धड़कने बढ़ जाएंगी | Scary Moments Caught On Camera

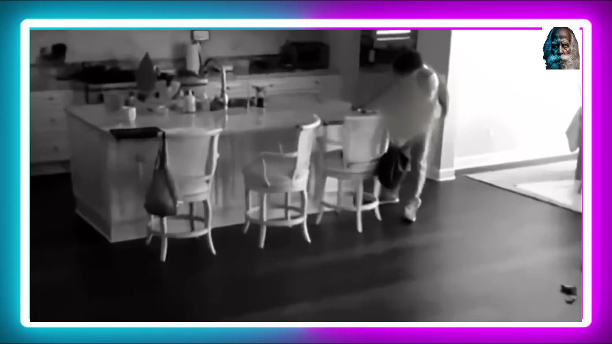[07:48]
ये लड़की ऐलिजबेट इतनी ज़्यादा बहादूर थी कि वो इस लड़के से बिढ़ गई और इस लड़के को भगाने में कामियाब रही खाला